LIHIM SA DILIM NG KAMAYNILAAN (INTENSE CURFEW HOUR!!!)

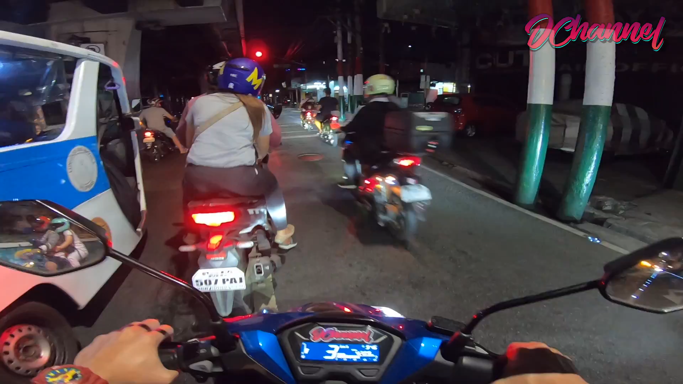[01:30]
Look at the road guys Ang ganda diba, this is Manila, napakalinis Malinis, kahimik Almost one and a half year ng ganito ang Maynila Magmula nung hindi pa nagkakaroon ng quarantine or hindi pa nagkakaroon ng pandemic Magmula nung umupo si Mayor, actually guys, nagpatupad siya ng 10pm Ah, 10pm curfew para sa mga bata naman yun Although, na lesson, oo,
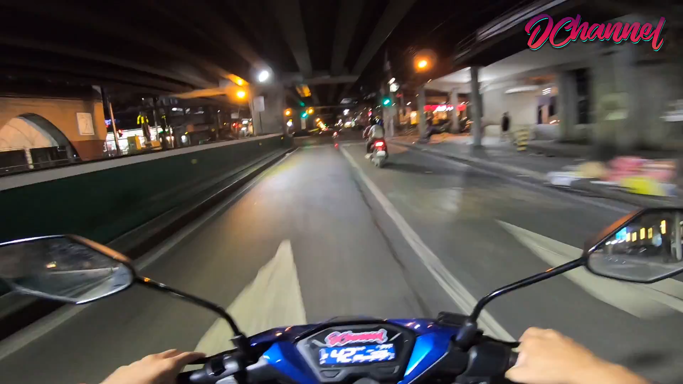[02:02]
kumunti ang tao Talaga naman, meron significant different between sa previous generation or sa previous administration ng Maynila Sa ngayon, pagkatapos umupo ni Mayor Isco Moreno Then, na-maintain siya Magmula nung na Na-apply itong quarantine-quarantine na to sa atin Tignan nyo naman kung gano'ng katahimik itong daanan na to Diba, lahat may ilaw yan guys
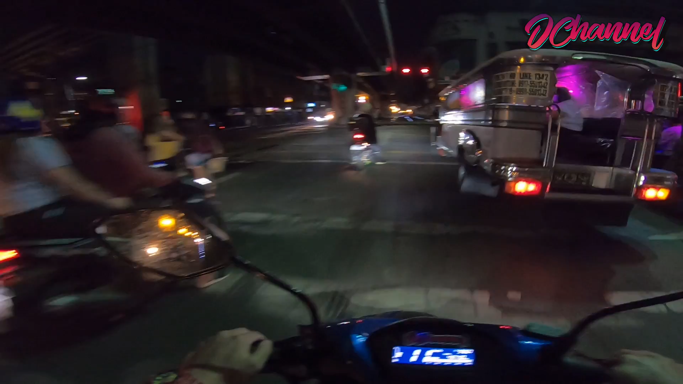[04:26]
Ito na guys, avenida na tayo Magkakaalaman na naman dito Pero dito, sa part natin Ito,
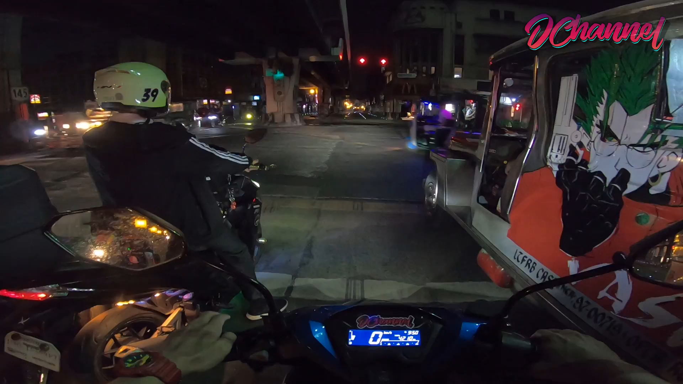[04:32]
sa kinatatayuan natin ngayon Ang avenida napakalinis Ayan Medyo isu-zoom ko na lang ha Malinis Kala mo, kala mo ano to Runway ng airport Pakpak na lang ang kulang sa motor mo Nilipad ka na Nilipad ka na dito Ganyan ka ganda ang kalsada ng Maynila ngayon Wow Wow Guys, ang linis ng avenida
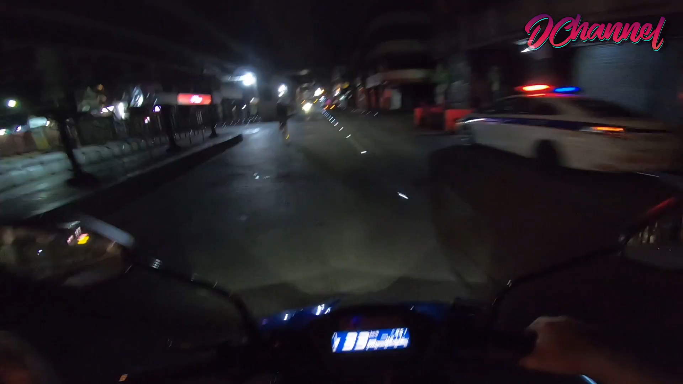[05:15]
Take note lang guys ha Nung mga nakaraang nagpa-vlog tayo rito Quarantine na yun ha Quarantine Kaso nga lang GCQ yun Ngayon MECQ Ikot tayo rito Okay Ayan, may mga polis Ikot tayo rito Ayan Ang labas na ito Is avenida pa rin
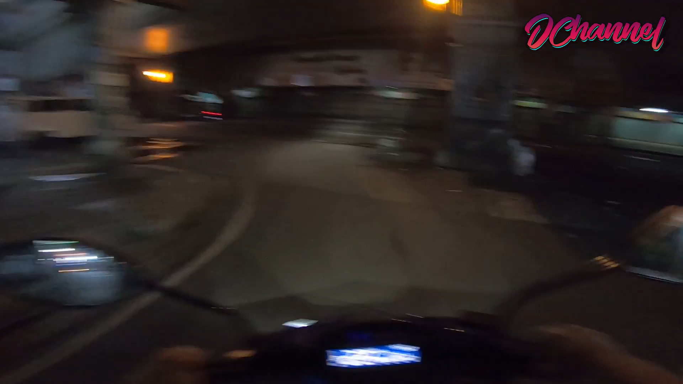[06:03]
Grabe, ang linis ng avenida Nung mga nakaraang Nag-iikot tayo rito Maraming nag-chichismish Maraming nagkwekwentuhan Dito sa may gilid Literal Dito sa mangketa Ngayon Look at that Nakatawa lang dahil Siguro I-assume na natin na Wala sila dito ngayon Dahil na rin sa Quarantine Or dahil na rin sa curfew Pero Mas